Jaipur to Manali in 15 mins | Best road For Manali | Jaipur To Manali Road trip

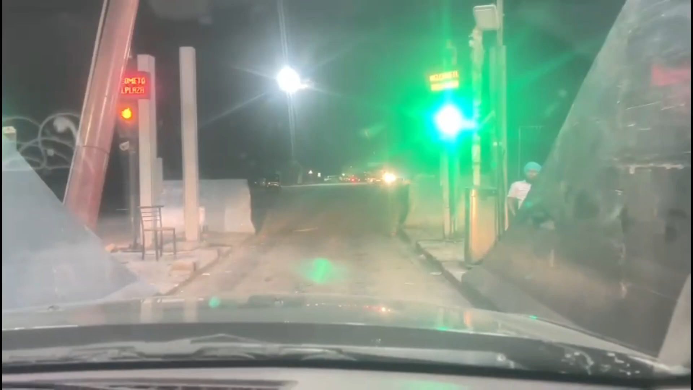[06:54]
ये देखिए ये आ गया अपना,
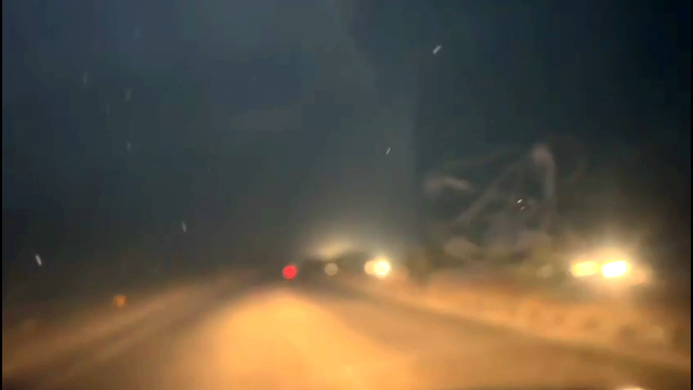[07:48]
तो चलिए अपडेट देते हैं आपको, रास्ता अच्छा है,